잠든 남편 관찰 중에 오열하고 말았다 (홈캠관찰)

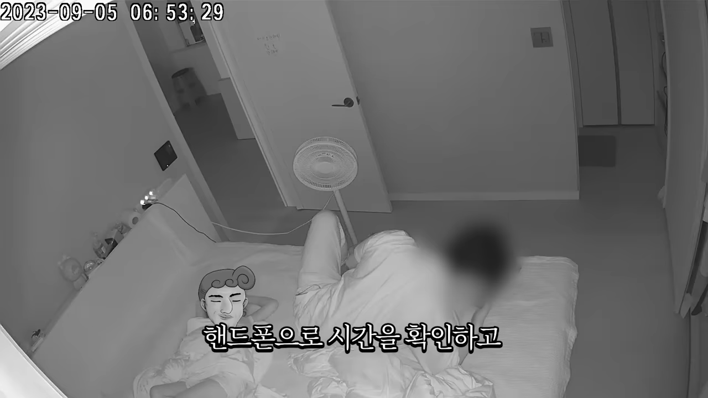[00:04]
핸드폰으로 시간을 확인하고 아직 메조미가 일어날 시간이 아님을 인지한 남편은 움직임을 최소화하며 일어나 메조미가 깨지 않게끔 조용히 안방을 나와 컴퓨터 방으로 향한다.